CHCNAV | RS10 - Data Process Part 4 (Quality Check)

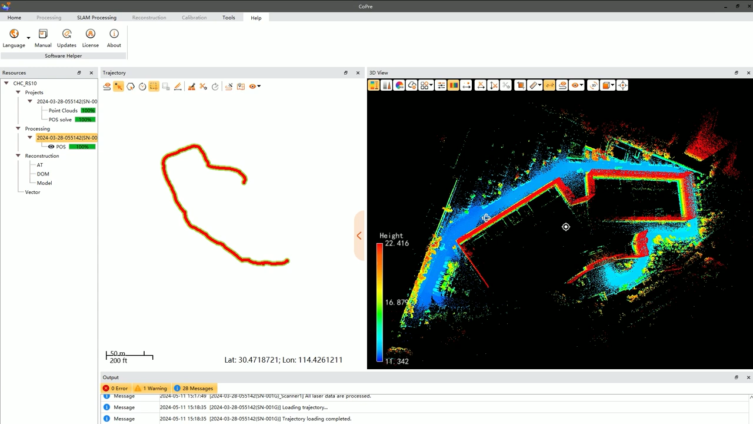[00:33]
We typically conduct a comprehensive review of the point cloud in a 3D view, comparing the trajectory with the point cloud to assess any missing data and ensure completeness. Noise checks involve observing whether there are significant or numerous noise points. Distortion checks are done to identify any apparent twisting or layering errors in the point cloud data.
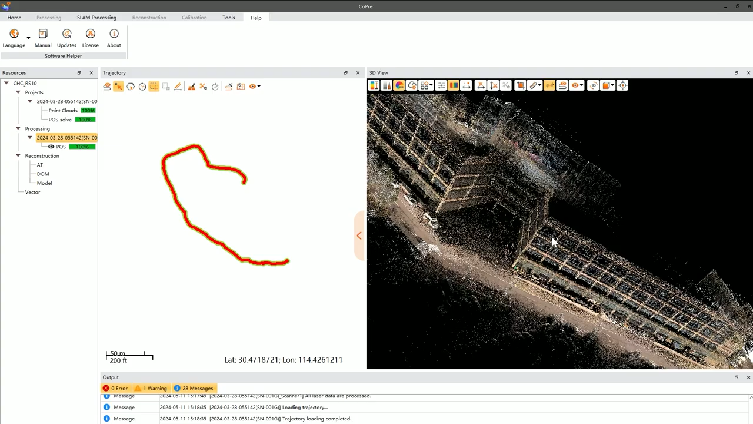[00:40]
Next is the relative accuracy check. This involves examining the thickness of the point cloud, as well as the layering and misalignment, and measuring verticality. The thickness of the point cloud is usually assessed
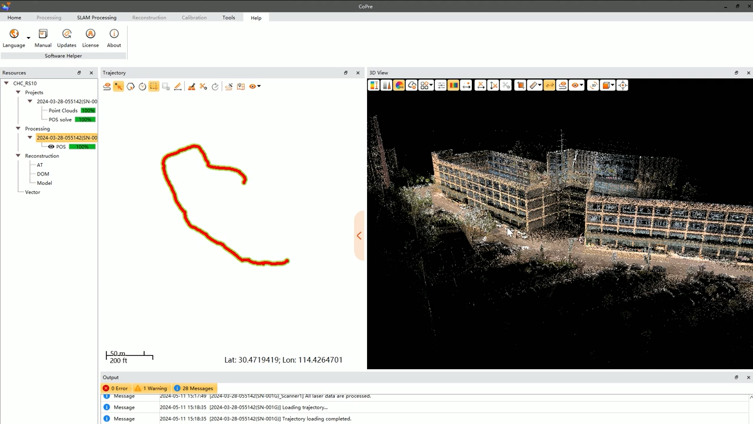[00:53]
by making vertical slices through the point cloud and measuring the thickness of these slices.
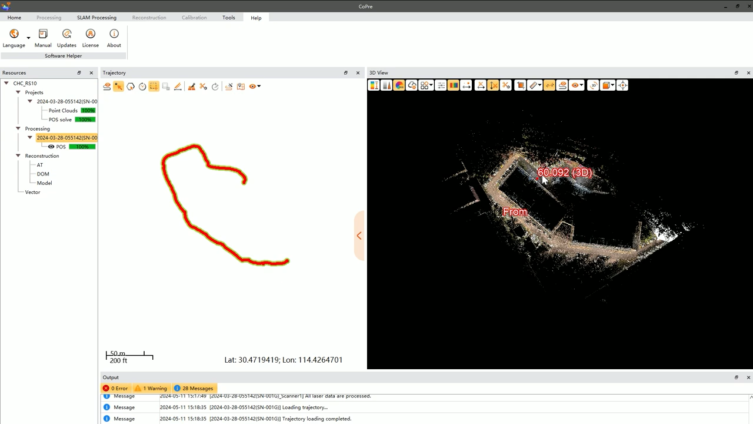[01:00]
For example, the thickness of a wall can be measured using the measuring function to ensure it falls within a reasonable range.
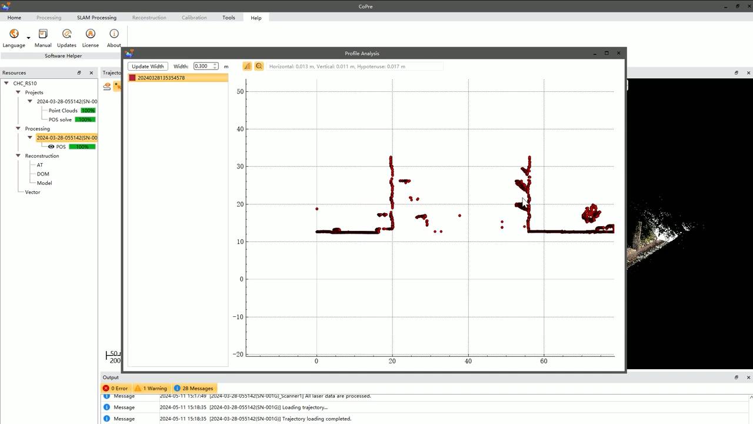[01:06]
Layering checks are primarily conducted in areas with overlapping scans by making sectional cuts to see if the data is layered properly.
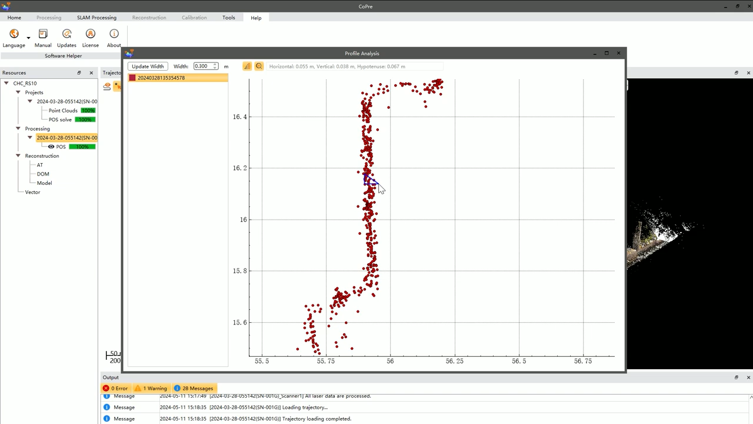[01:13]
Verticality checks are performed by measuring the horizontal and vertical differences from the top to the bottom of a structure.
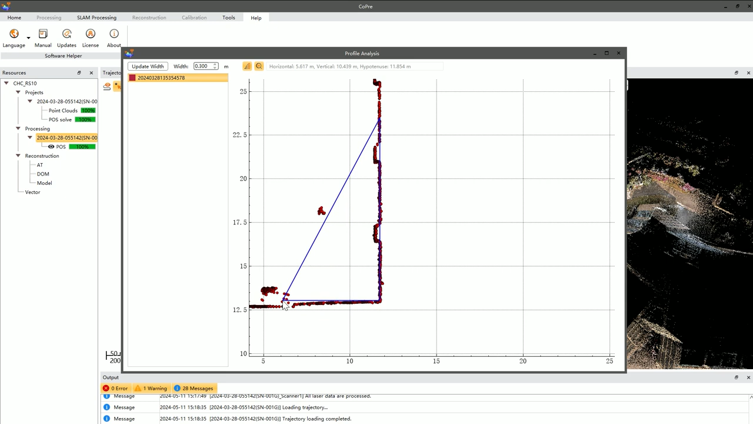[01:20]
The smaller the difference, the straighter the wall. Finally, the absolute accuracy check requires the introduction
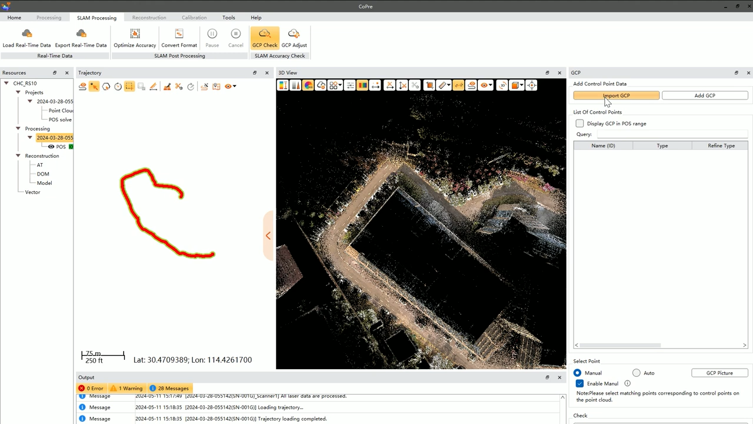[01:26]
of external control points to assess the accuracy of the data in both planar and elevation aspects.
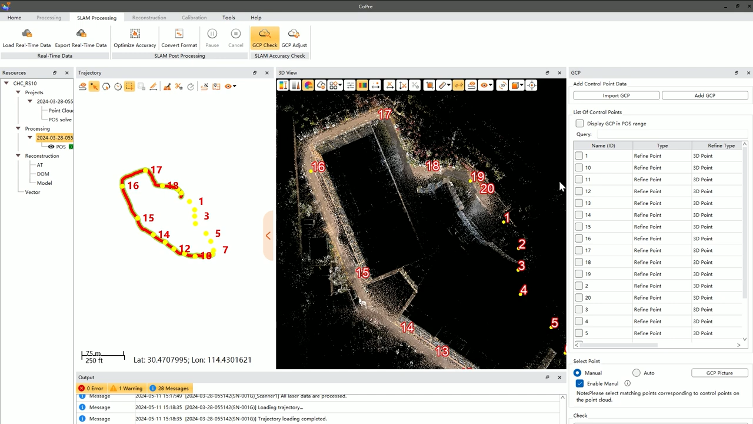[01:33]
After importing external control points, they are displayed on the point cloud view, and manual pinpointing is performed to check accuracy.